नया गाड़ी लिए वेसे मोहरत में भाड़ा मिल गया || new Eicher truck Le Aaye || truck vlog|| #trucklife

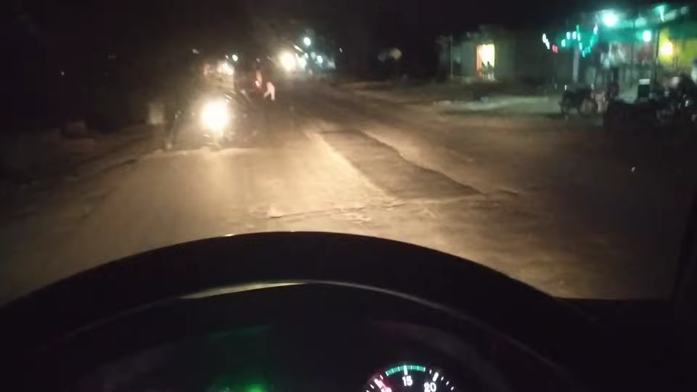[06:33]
आगे दोस्तों डोंड बाड़ा लगाते भाई गाड़ी अपनी यही और यह सामनी जो सट्र दिख रहा है ना है यही पर दुकान है